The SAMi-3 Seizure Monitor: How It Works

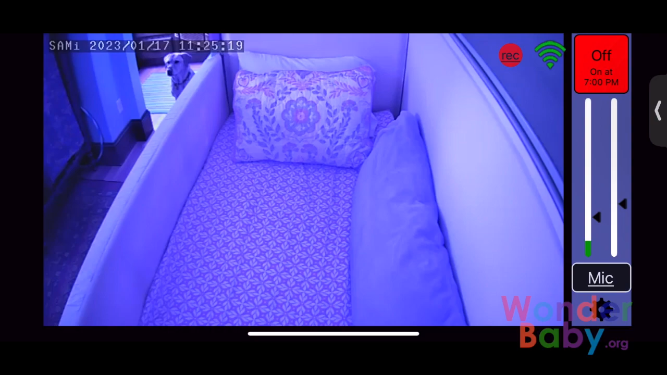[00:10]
And this means that anything outside the border, any motion outside the border, won't set off the alarm. So like if a dog goes running by the bed, for example, as long as that's outside the border, it won't set anything off. And when you go into the app, there are a lot of other settings that you can work through.
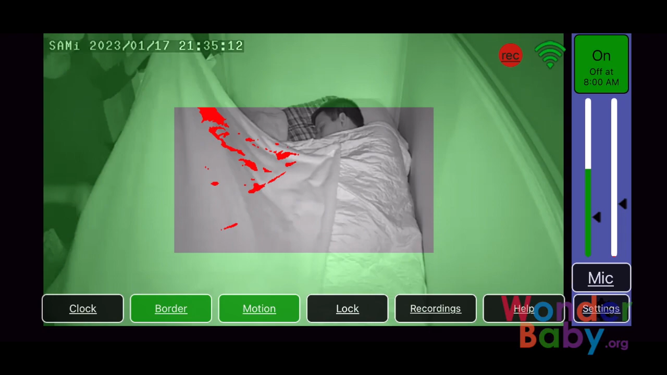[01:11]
But because the motion isn't continuous and it doesn't go, it doesn't hit the 20 second threshold that I have set, it doesn't set off any alarms. But here in this instance, this is my son having some seizure activity. And you'll see that the green line is the motion.
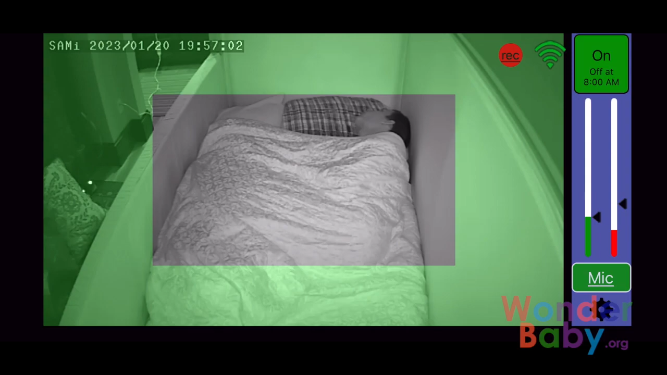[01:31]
So it'll go down as the motion starts to slow down and we'll go back up when the motion starts to move more. And then the red line is that that 20 second threshold that I have it set to. So as long as that motion is going on above my sensitivity level for more than 20 seconds, it hits the alarm and then I hear about it.
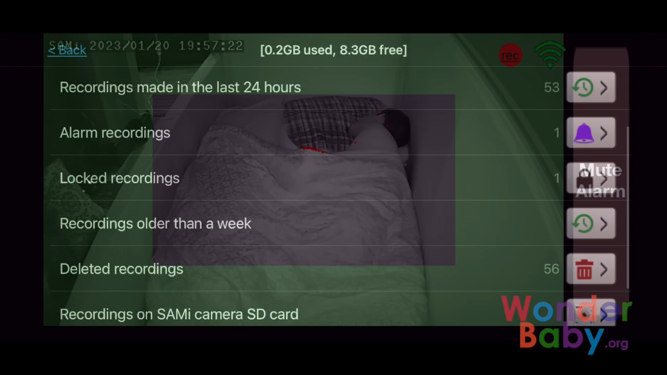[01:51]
So now if I want to go into recordings and see where are other alarms that went off,
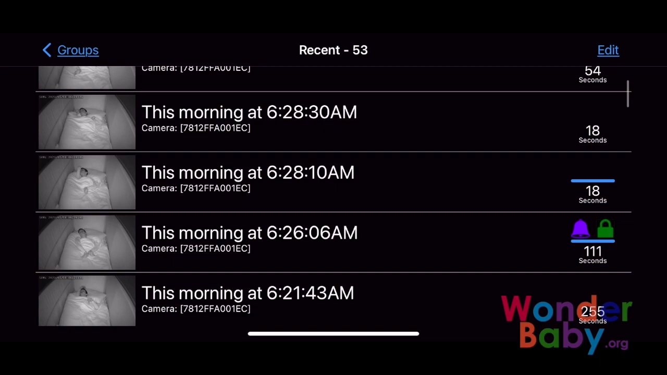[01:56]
this is a recording of
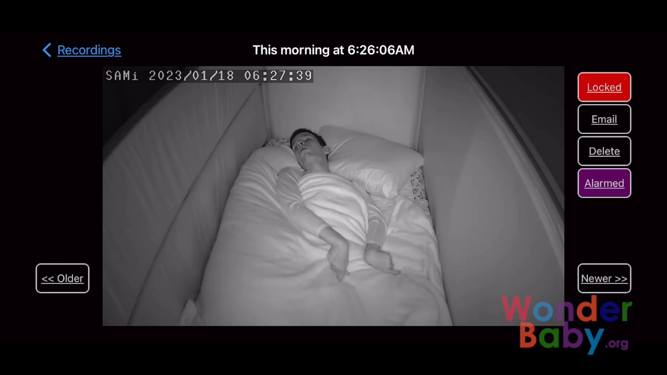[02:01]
other seizure activity that my son had. There's a seizure there that set off the alarm because his motion before that seizure was going on for the 20 seconds of allotted time.